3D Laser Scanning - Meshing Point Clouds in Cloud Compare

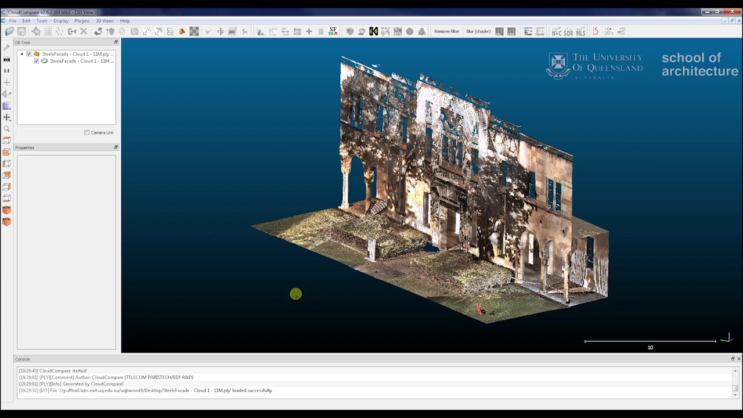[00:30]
This is one that we've prepared earlier.
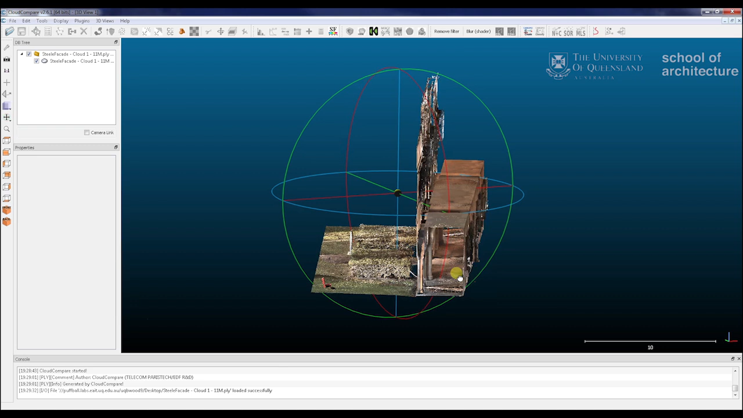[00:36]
We've basically exported this out of cyclone as a PTX to preserve point normals then we've cut down a lot of the irrelevant data cut out all the trees and then joined and subsampled the data.
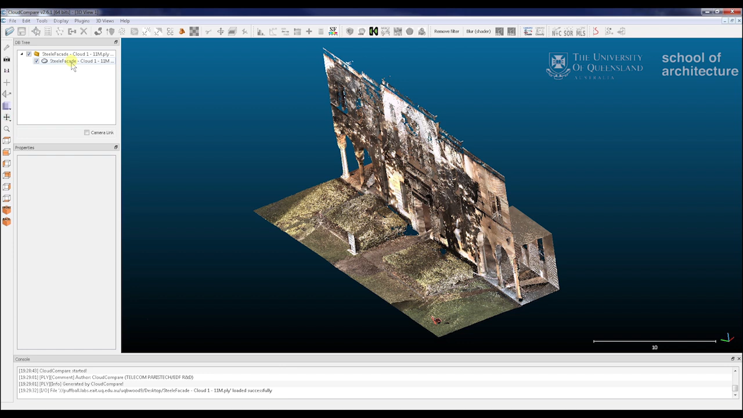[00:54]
So it's been subsampled to 8 millimeters. We have used that to reduce our point load from somewhere in the vicinity of around 100 million down to about 11 million points. You can quite easily use point clouds with high densities however because of what we're doing it just basically makes it much easier for us to manipulate and you do not need extremely
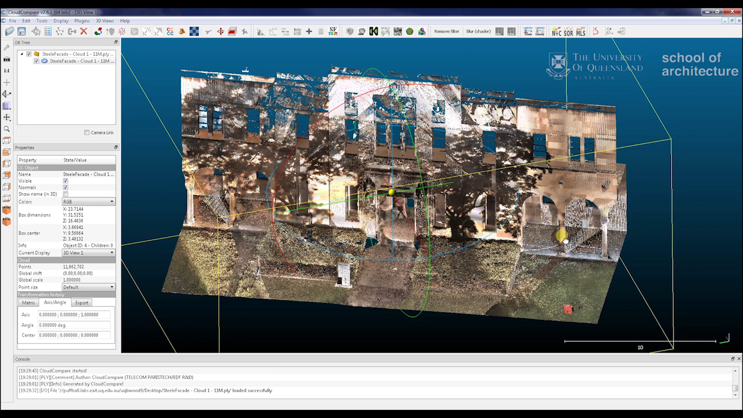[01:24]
high densities for your point clouds to mesh. So as I mentioned earlier in the scan we do currently have the point normal data already inside however for the purposes of this exercise I will show you how to get that point normal data as often that data can be lost if it's explored in the wrong file format or has gone through the wrong file format and it's something good to know.
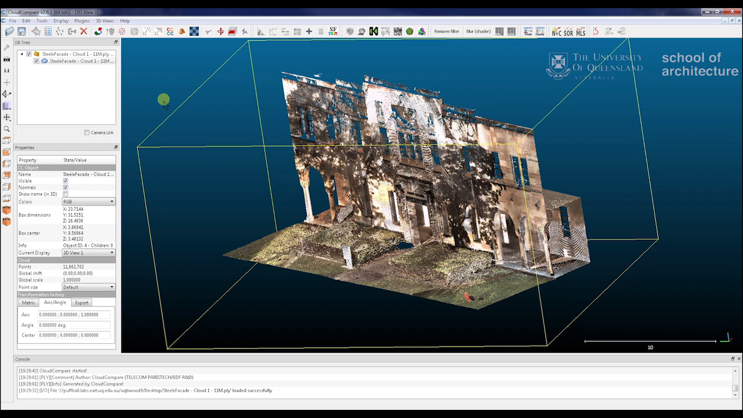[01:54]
So to start I'll show you how to check that you have point normals in your scan.
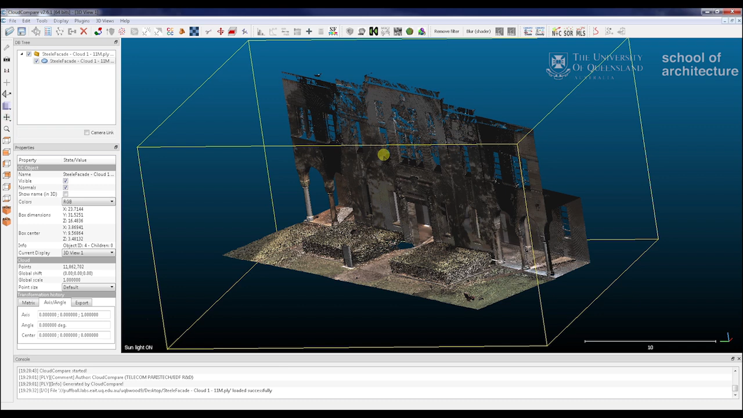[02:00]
So one of the easiest ways to do that is just to toggle on lighting effects as they were calculated using the point normals and that's very easy to toggle on and off.
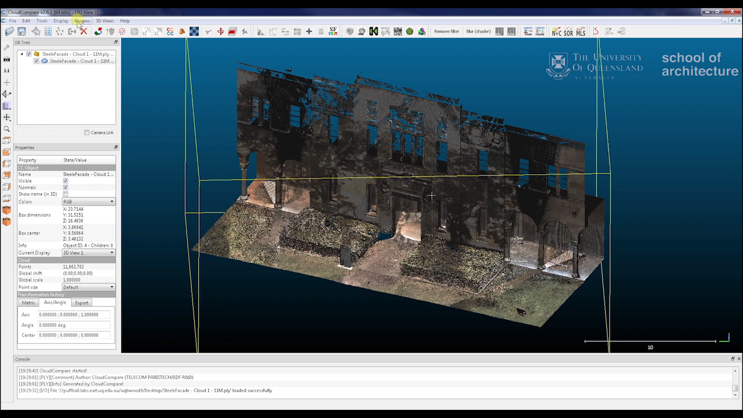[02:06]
Another way of checking is converting the
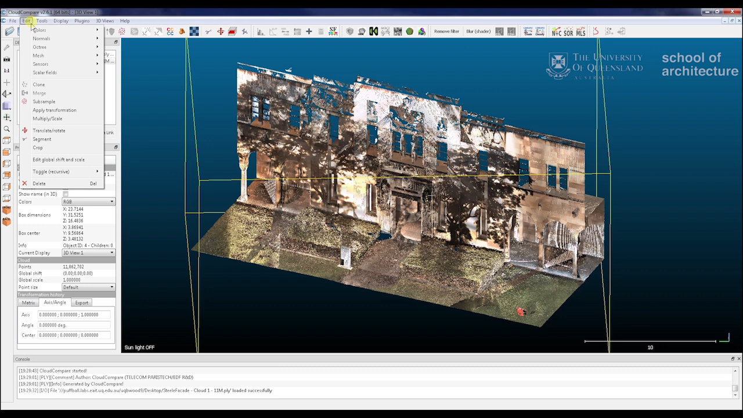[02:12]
point normals to a scalar field and then it's just done through your edit menu. So this scalar field enables you to have a quick look and analysis of your mesh normals
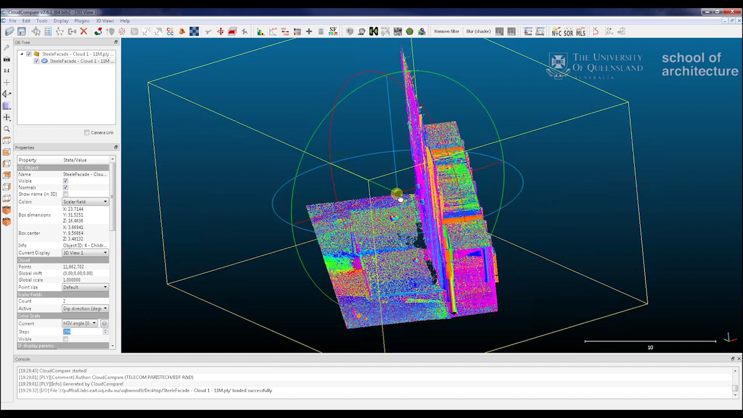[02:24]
and as you can see here there's a couple of areas that they can come through not quite correct. This should be fine for the intent of our exercise however that can cause issues that we might be able to show you in a little bit. So to start off with I'll just show you how to register the normals if you don't have those and we'll compare and contrast the normals that we've brought in through our PTX that'll be generated by the scanner and the normals that are generated within Cloud Compare.
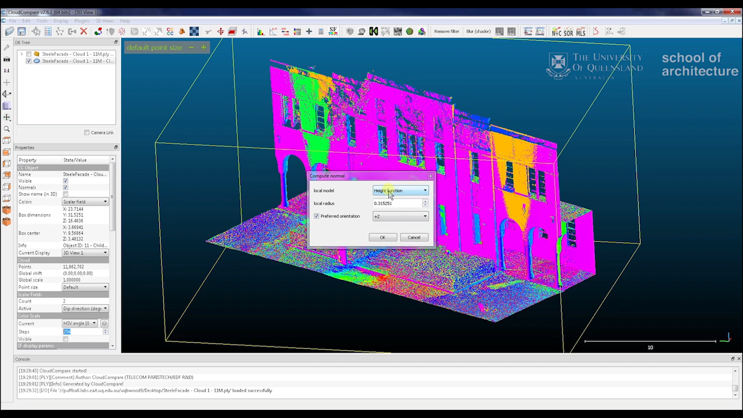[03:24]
and turn off this initial scan so then we go so we just go edit normals compute so there's three ways to compute the normals you can see from this menu is through plane height function and triangulation.
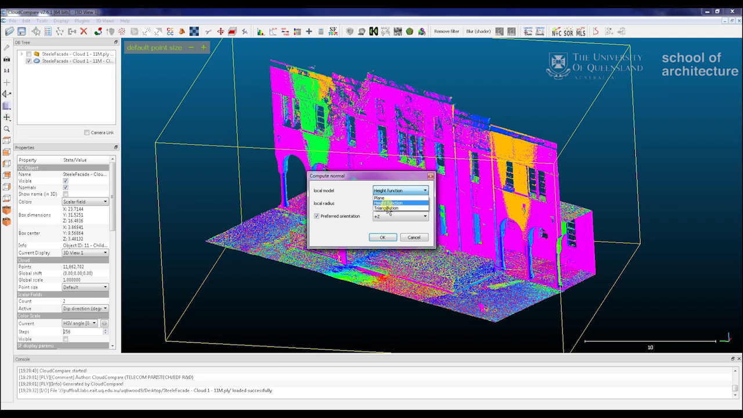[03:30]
Now generally speaking for buildings we do it via a height function that's just because it's quite good at capturing sharp edges and a lot of the maths work out quite quite well. Planar can work still reasonably well but it's not quite so good with the sharper corners and triangulation is really great for curved objects or elements with large numbers of curves but just for the moment we'll just use our height function here.
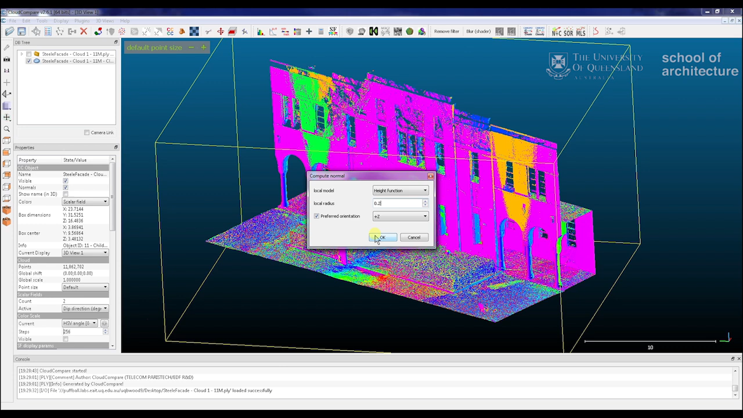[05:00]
So I'm feeling pretty good about all this and we'll just press ok and then now it should start processing so now that's done we'll
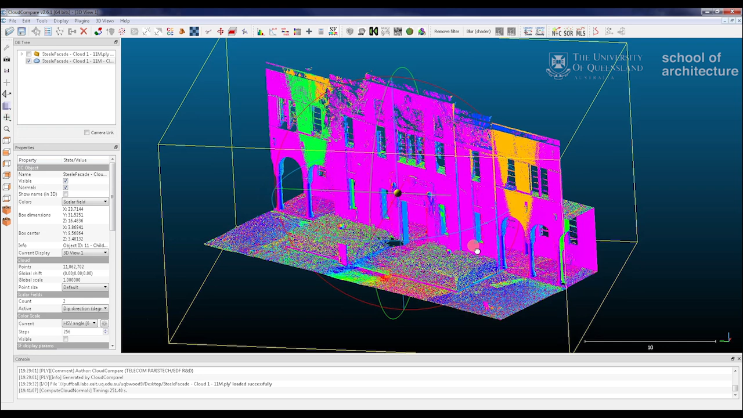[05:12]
just take that back to a scalar field so that again is edit normals but to scalar field we'll just change it down there so make sure we've got the right scalar field
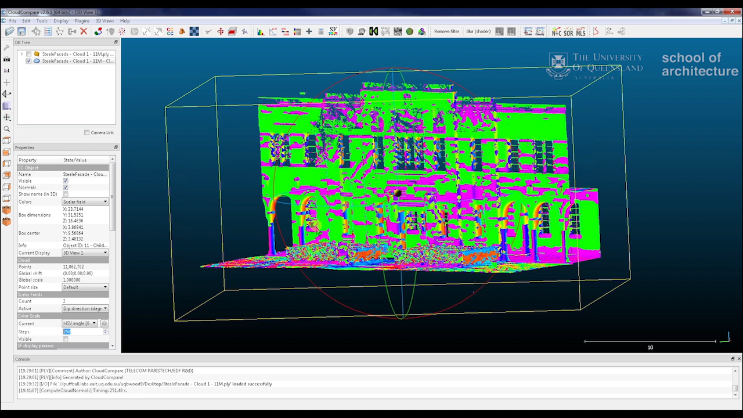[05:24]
selected for visualization and there you go as you can see there that's much more kind of consistent and planar and it's looking quite good. So what we're going to do is now compare the two scans and through a mesh and see how well they mesh.
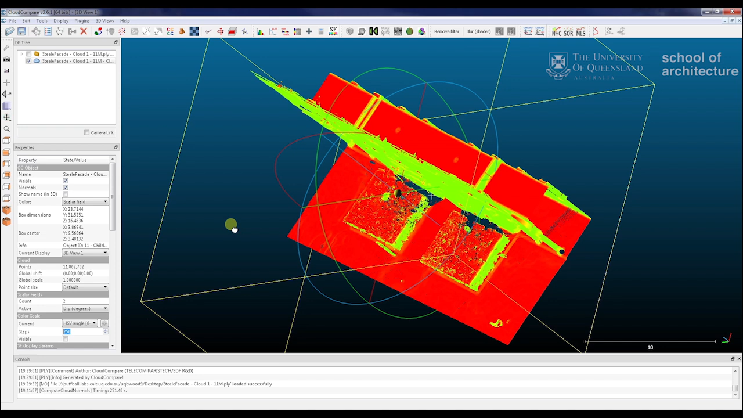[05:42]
So if you look up at this item here on the toolbar this is our posse in mesh button this is a plug-in for cloud compare but this is how most meshes for point clouds are handled it's also available in the plugins menu as you can see here we've got some menu items we want to set an octree depth of approximately 11 and
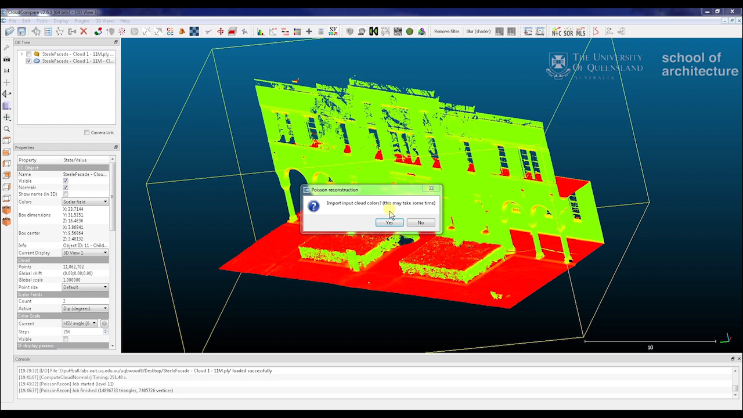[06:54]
so we also get this option to import our cloud colors so we'll just select okay since this is a colored point cloud if not and that would be fine just to go now okay as you can see that's come through we'll just turn off our point cloud here
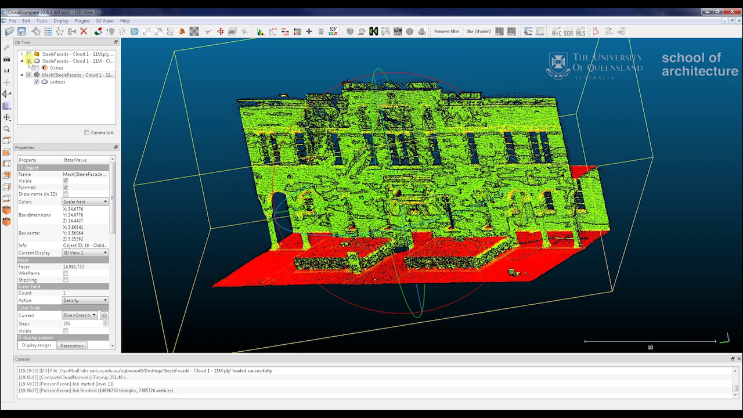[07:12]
and just try and highlight our mesh out
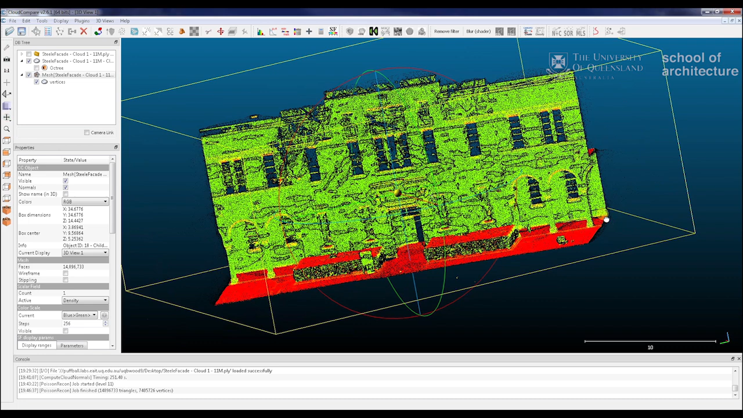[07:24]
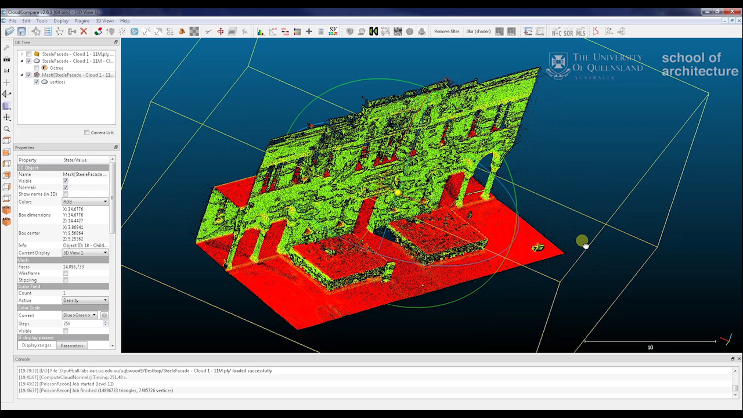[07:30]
so we'll turn on our lighting here so let's just display turn on sunlight should give us another look
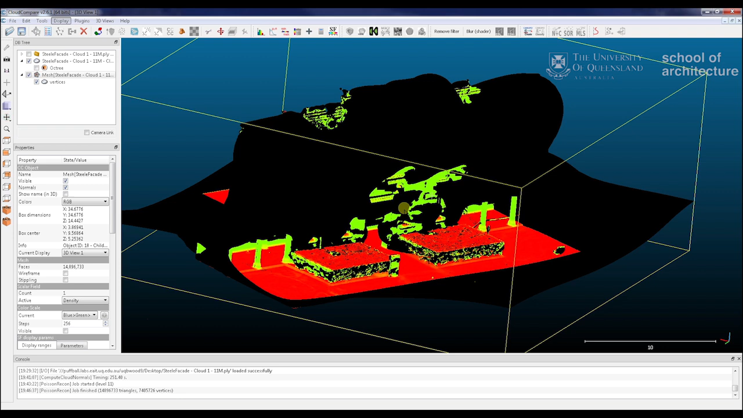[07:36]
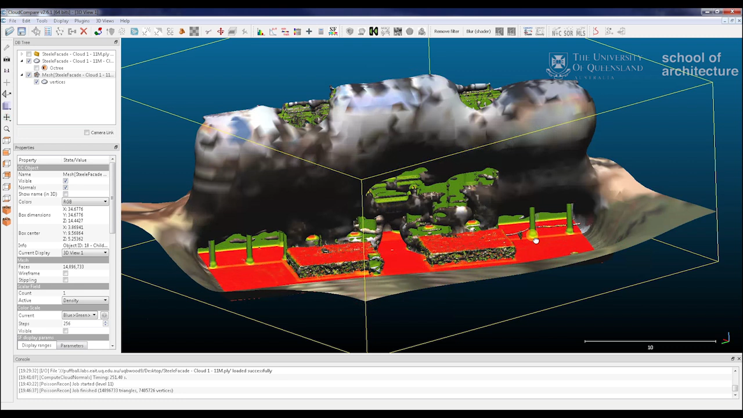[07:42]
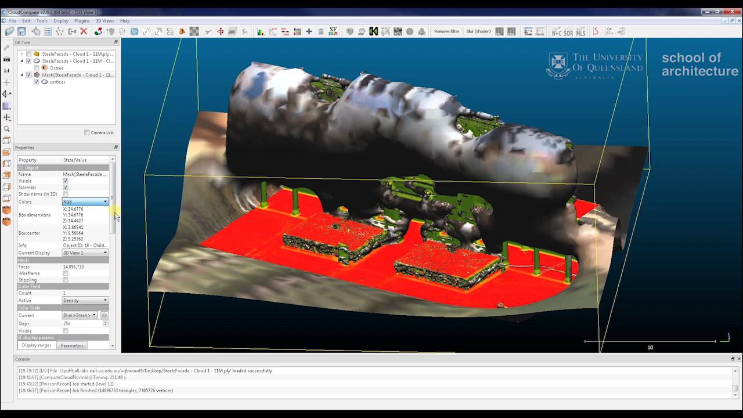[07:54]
look at it just have a look at our scalar field now and
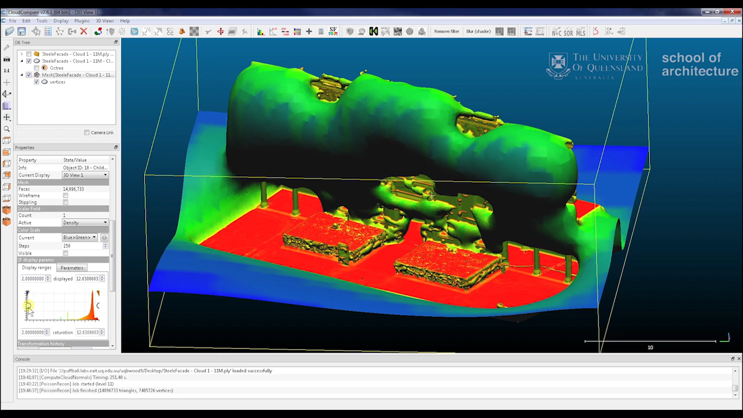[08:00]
we'll just start using the scalar field to cut out some of these low density points
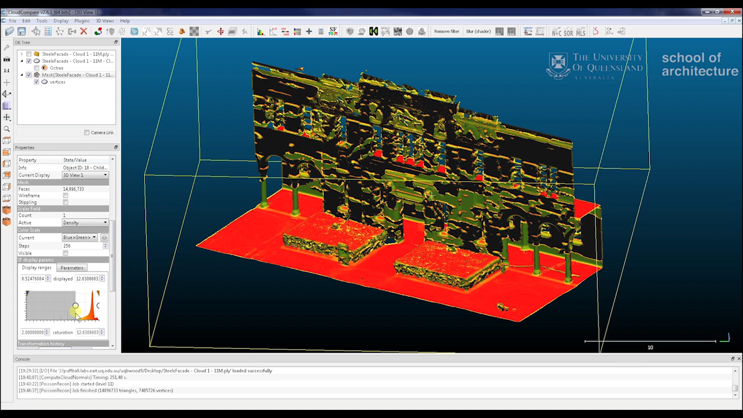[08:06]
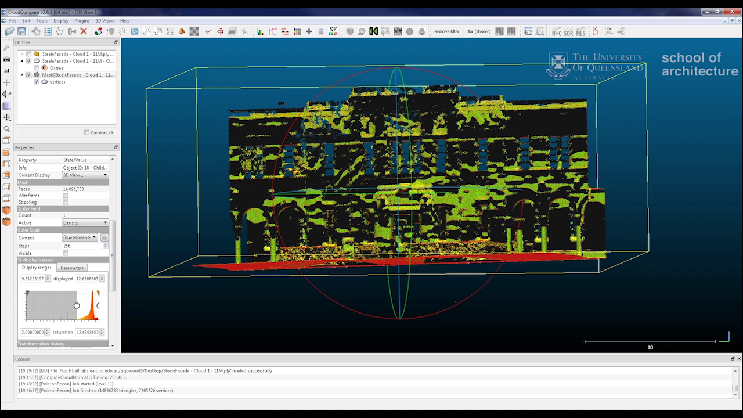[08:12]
and here we go this starts to give us a better idea of how it's looking we'll switch that back over to our RGB
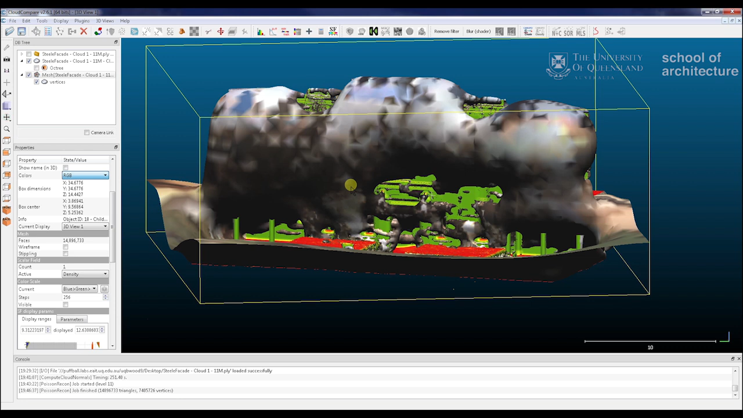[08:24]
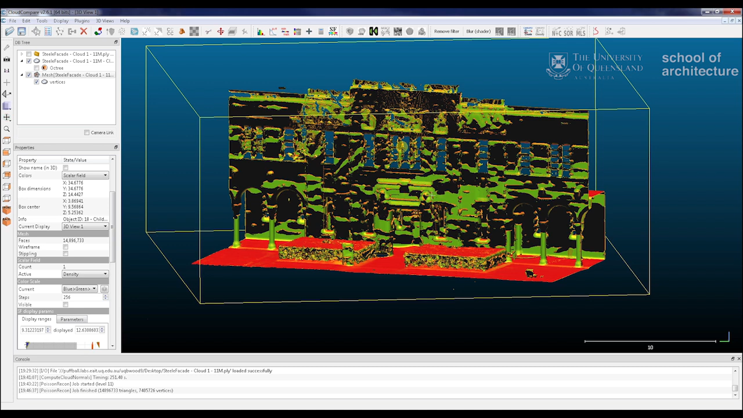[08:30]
so that's not come through amazingly well unfortunately you see we've got a lot of um
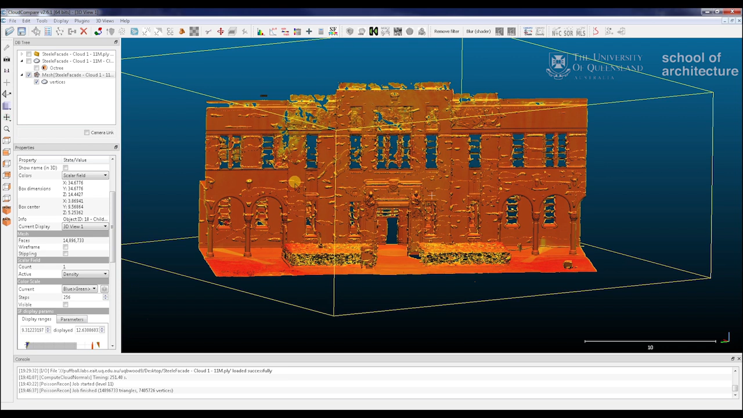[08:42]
almost bubbling and where the normals have played with
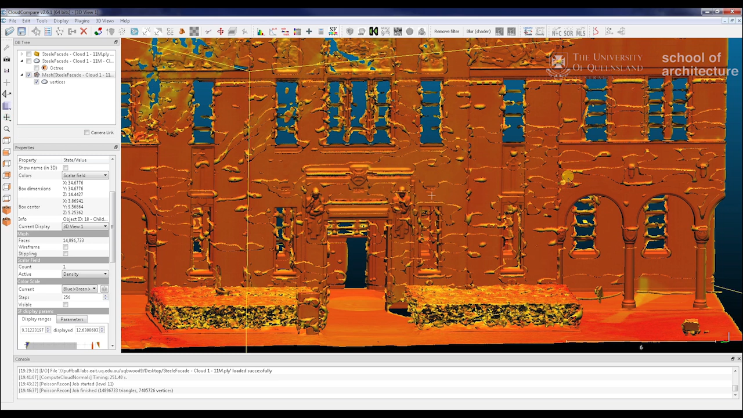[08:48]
so now we're just going to try our other mesh settings
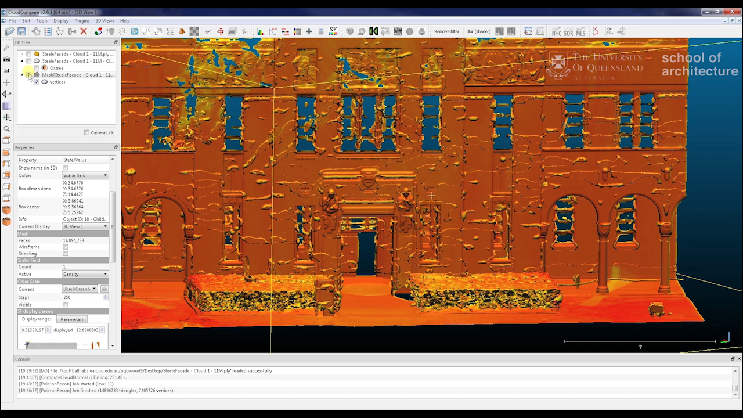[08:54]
so it's a similar process just using pressing that